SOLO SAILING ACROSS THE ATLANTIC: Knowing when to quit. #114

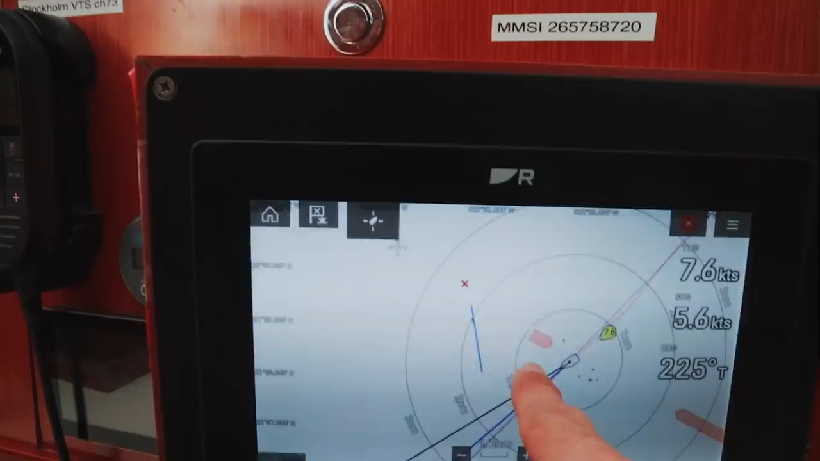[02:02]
The radar automatically gets the course and then it shows us the danger area, but they're kind of swinging. So I don't know where they're going.
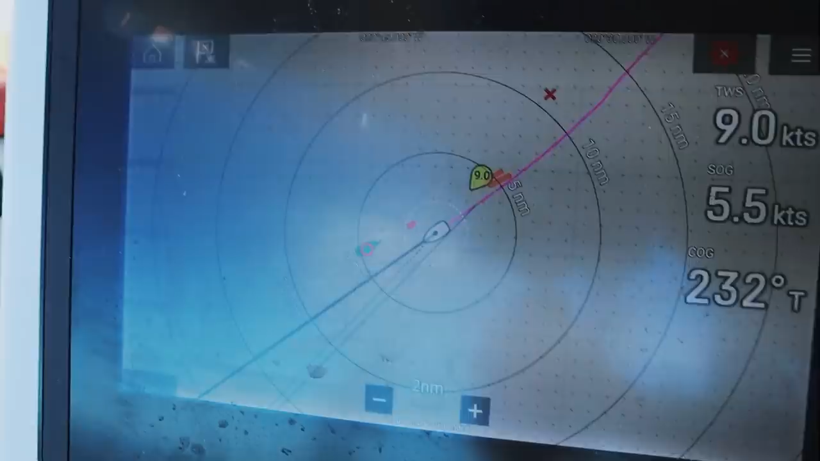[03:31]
So there's an AIS target here. It's, it's about to enter my little guard ring, which is the white zone.
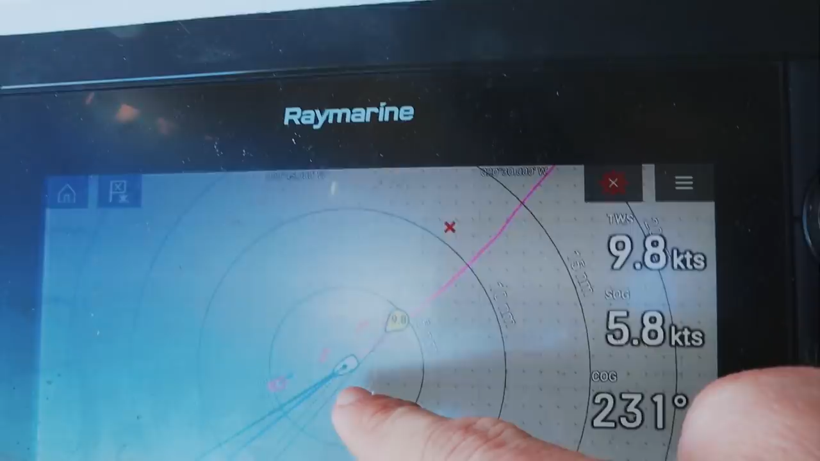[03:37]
So it knows that it's going to, and it will come up with an alarm.
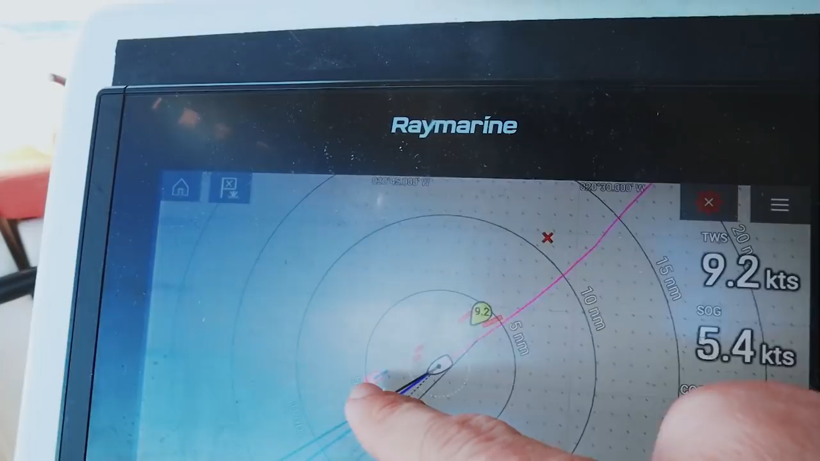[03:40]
It's founded on radar and on the AIS. So it's flashing.